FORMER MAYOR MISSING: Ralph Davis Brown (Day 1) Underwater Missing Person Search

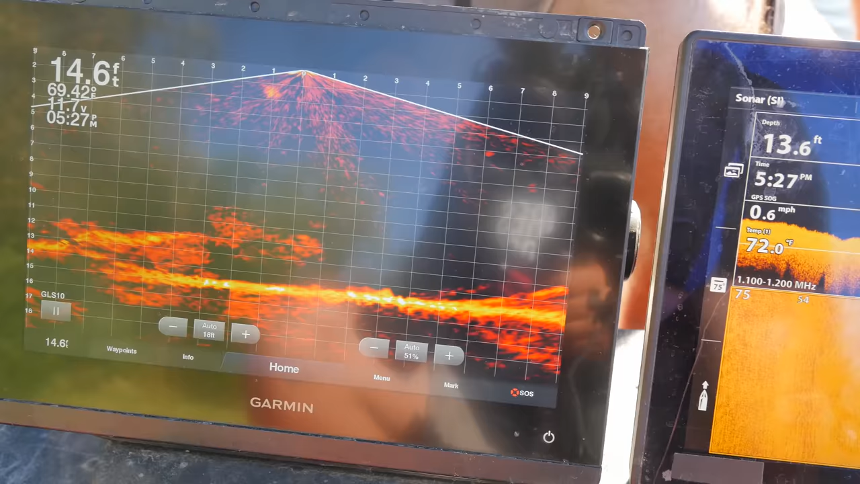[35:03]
On screen: speed 0.6 mph
Okay, we're coming up right on it right now. Okay, drop your magnet.
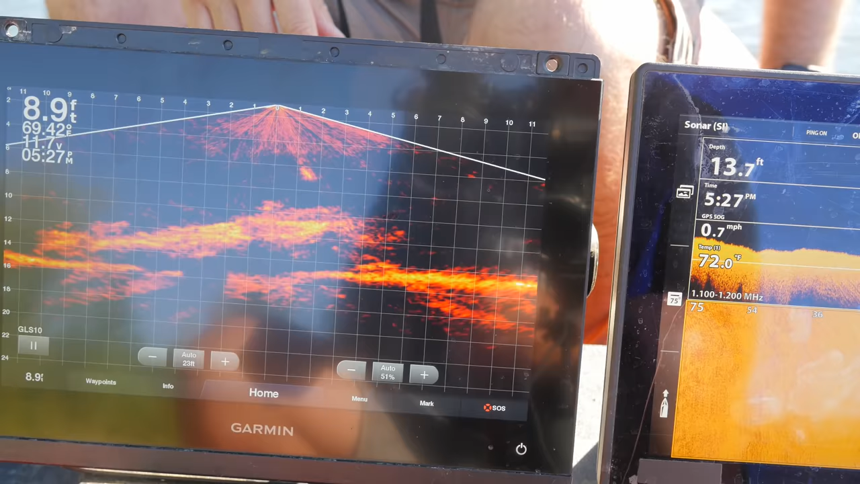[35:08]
On screen: speed 0.7 mph
Okay, hold it right there. Okay, should be dropping right on it.
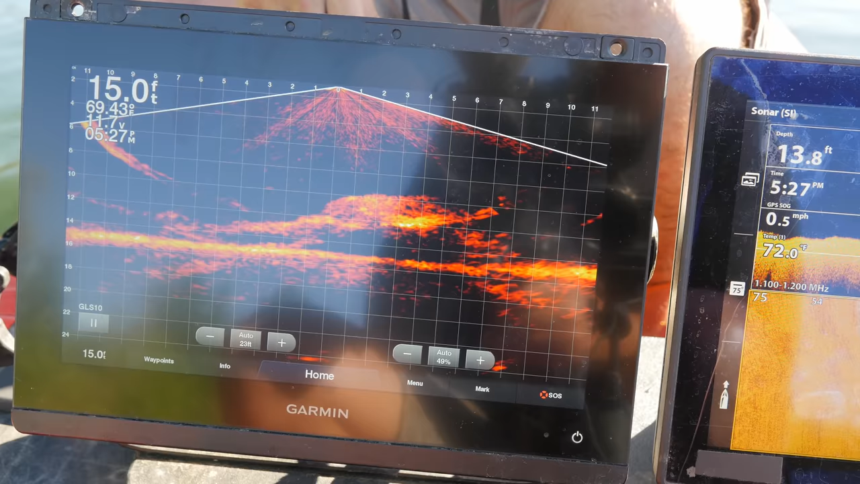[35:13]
On screen: speed 0.5 mph
You should be locking on. You should be locked on. I think it's a pickup truck. It almost looks like a pickup truck.
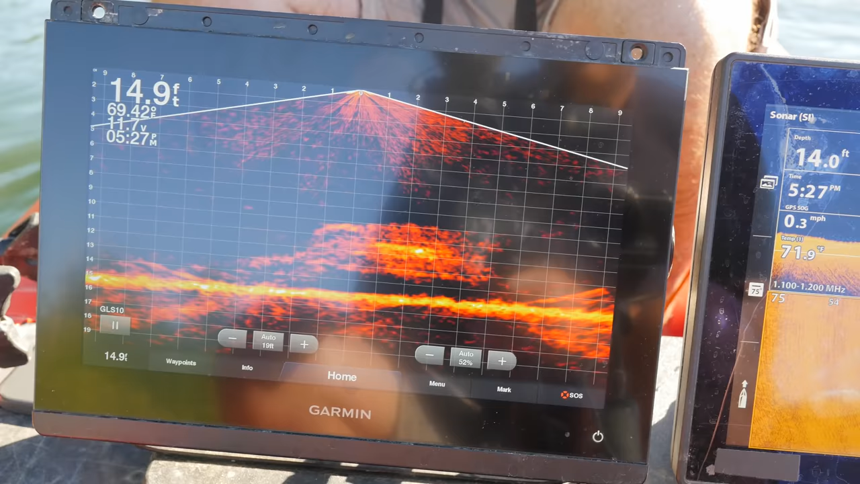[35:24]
On screen: speed 0.3 mph
Shark. Yeah. I was on. You were on? Yeah. Should still be on.
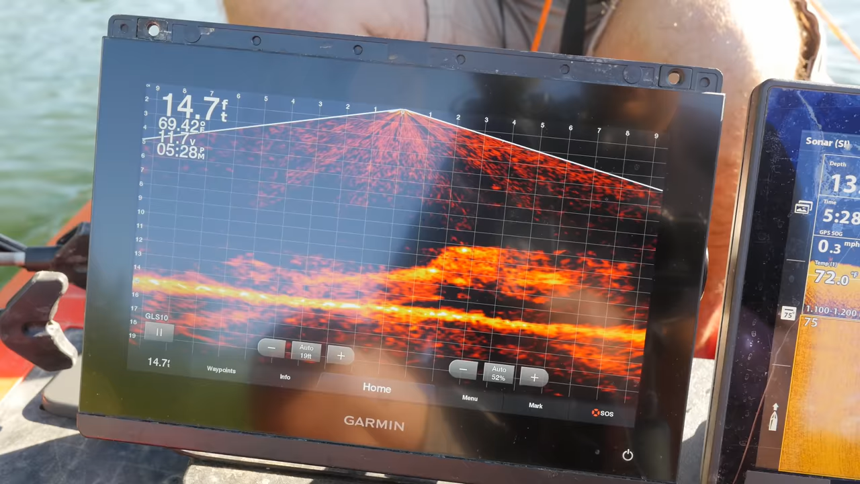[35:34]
Nope. Like I have a solid picture of this thing.
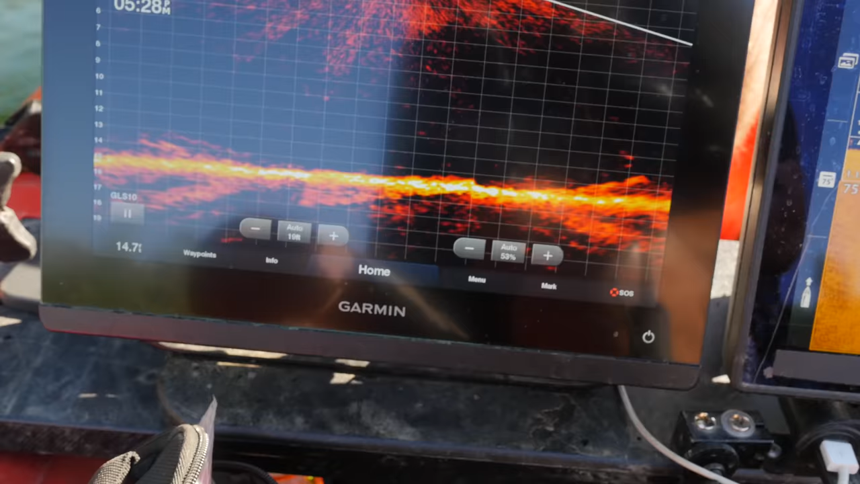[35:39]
Yeah. It's definitely something very rusty. Yeah. I think it's an old pickup truck.